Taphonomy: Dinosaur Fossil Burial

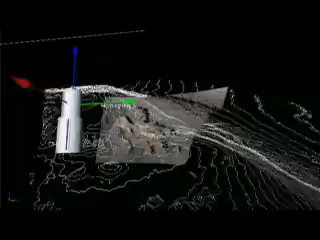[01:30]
And the lidar would actually create 3D digital images of a site that we were looking at.
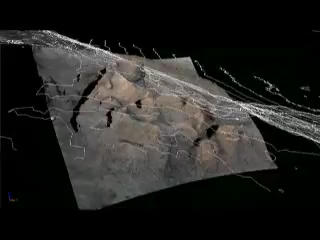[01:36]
But the whole idea is really just to map the position of all the bones.